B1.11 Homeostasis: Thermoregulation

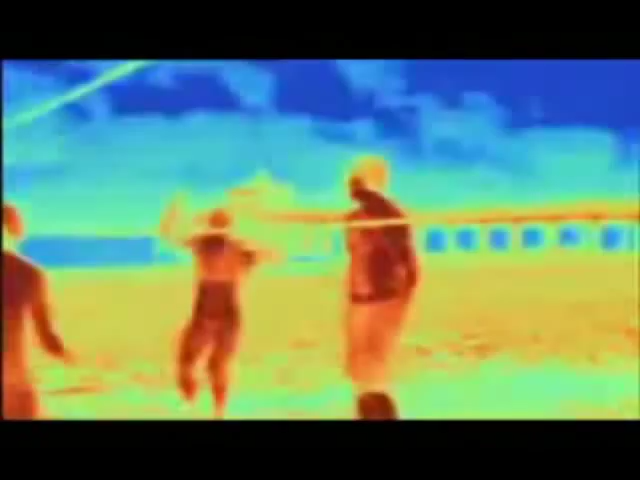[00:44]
The hotter the body, the deeper the red.
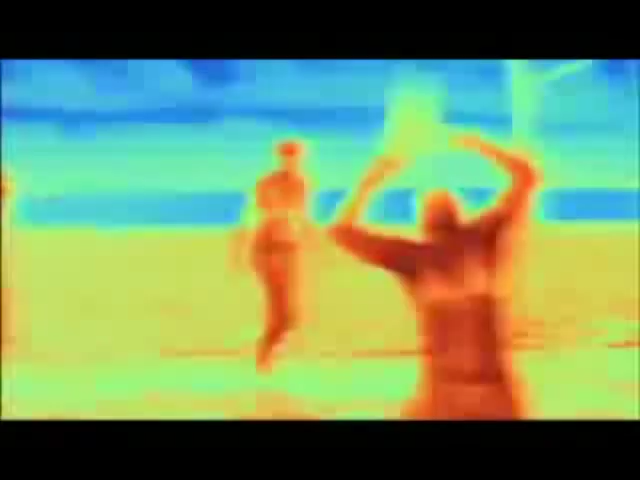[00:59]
correlate with the greatest concentration of sweat glands.